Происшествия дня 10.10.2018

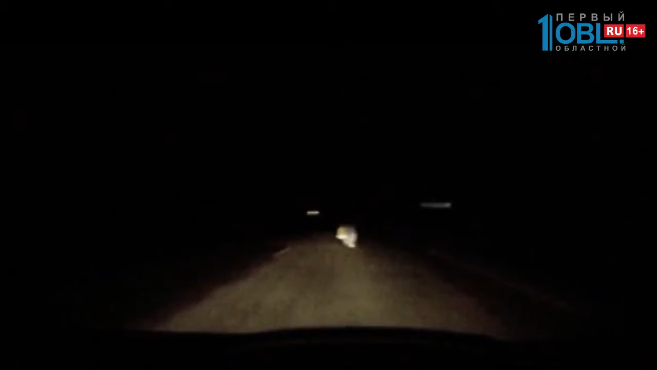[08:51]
Так, например, 3 июня под колёсами автомобилей оказалось сразу два пешехода.